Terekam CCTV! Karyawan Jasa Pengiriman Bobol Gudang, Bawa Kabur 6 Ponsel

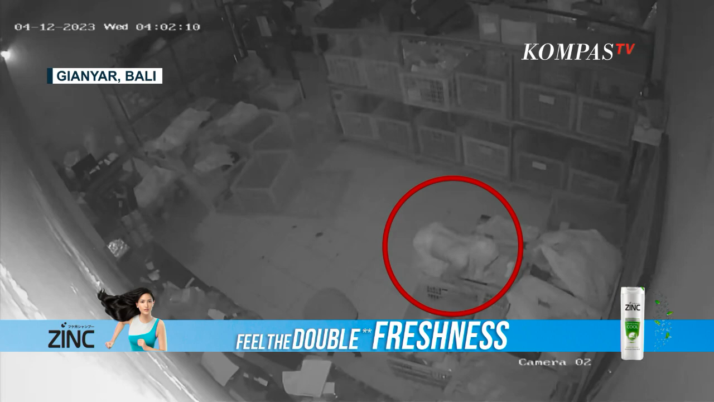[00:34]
Pelakunya adalah karyawannya sendiri. Pada saat pelaku penjurian dia memang wajahnya dibutuh dengan baju sendiri.